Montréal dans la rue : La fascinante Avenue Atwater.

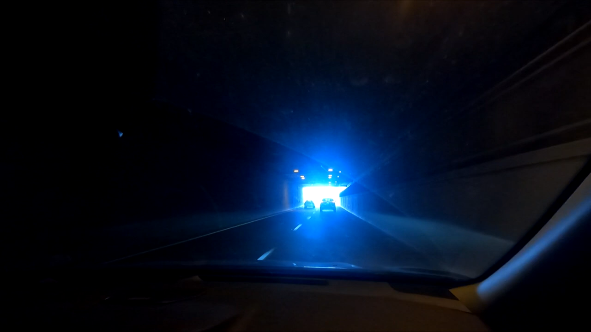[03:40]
Et pourquoi il y avait un tunnel à cet emplacement? Eh bien, c'est pour passer dessous le canal Lachine.